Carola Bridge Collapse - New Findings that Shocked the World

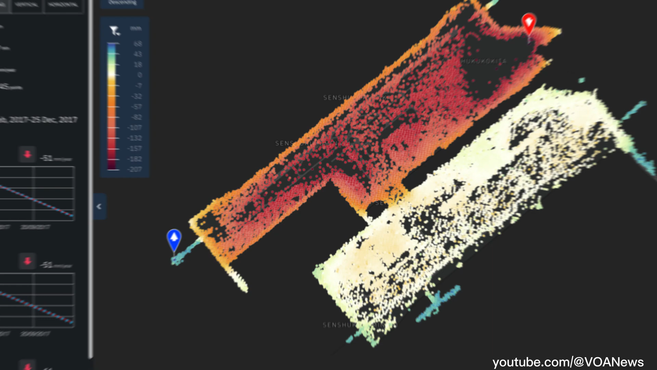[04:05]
Post-collapse satellite data showed that the ground in the affected area had been unstable since 2018, with movements of 5 mm per year.